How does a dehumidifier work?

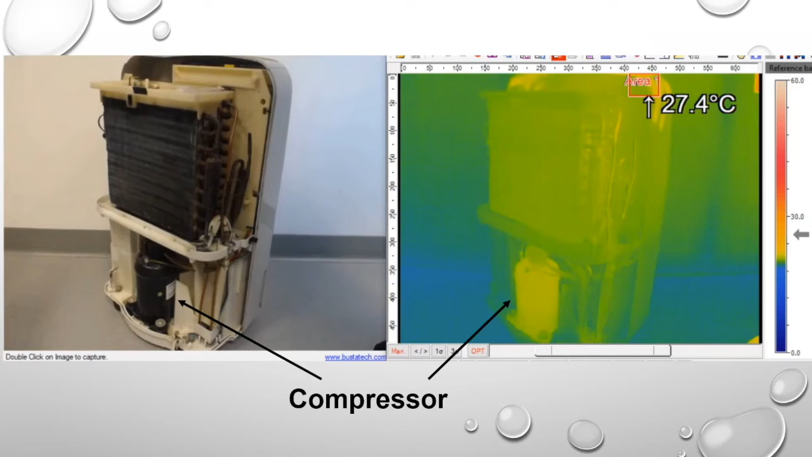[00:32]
we will see that there is a compressor at the bottom and a winding tube made of copper on top. There are actually two parts to the copper tube. The outside part is called the evaporator and the inside part is called the condenser and it is filled with a chemical substance with a low boiling point called a refrigerant. When we turn on the compressor, it will generate a pressure difference between the evaporator and the condenser. The evaporator will cool down as seen in the infrared video on the right, while the heat is transferred to the condenser.